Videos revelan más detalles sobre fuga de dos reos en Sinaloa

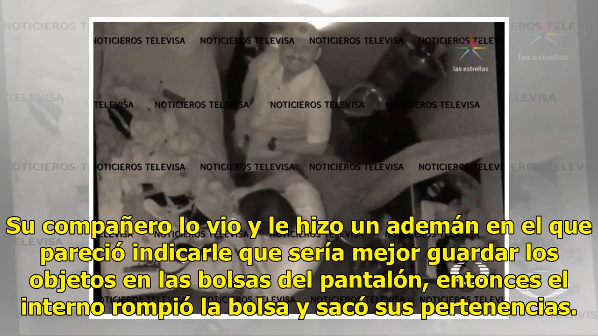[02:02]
Su compañero lo vio y le hizo un ademán en el que pareció indicarle que sería mejor guardar los objetos en las bolsas del pantalón. Entonces el interno rompió la bolsa y sacó sus pertenencias.